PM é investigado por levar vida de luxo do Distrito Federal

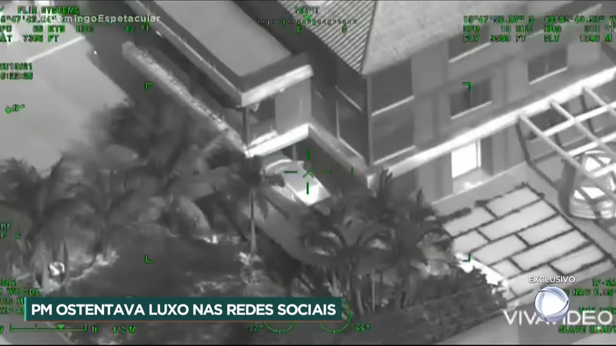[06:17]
Drones da polícia sobrevoam as casas durante as investigações para mapear as áreas e evitar uma possível tentativa de fuga.